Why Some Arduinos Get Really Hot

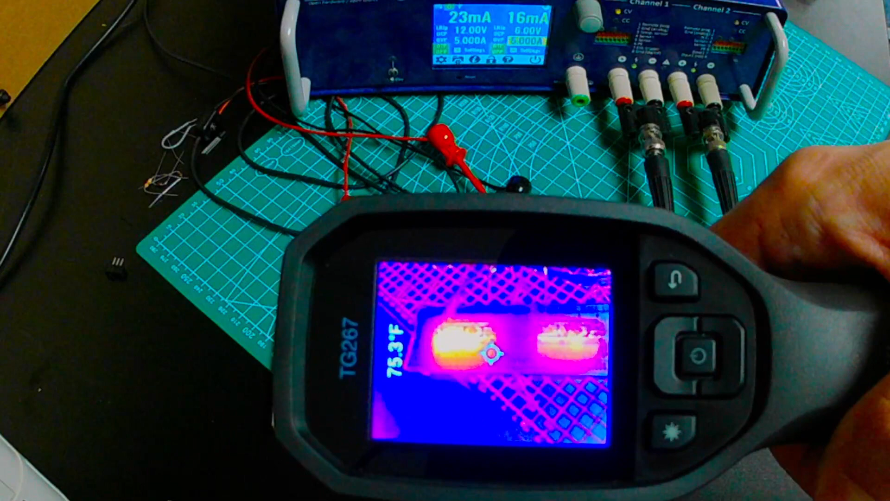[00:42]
On screen: spot 75.3°F
With this thermal camera, we can actually see this one on the left has much more heat around it than this one on the right. So why is that?